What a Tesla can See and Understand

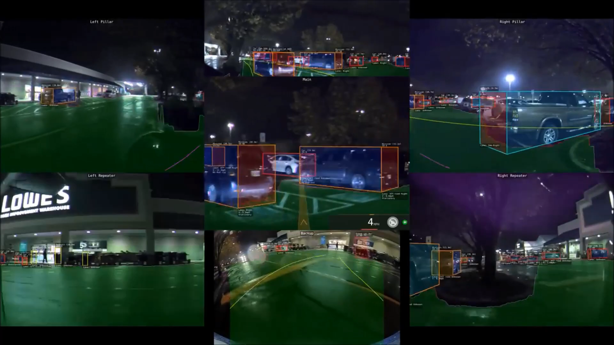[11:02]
This next example, we back up in a parking lot.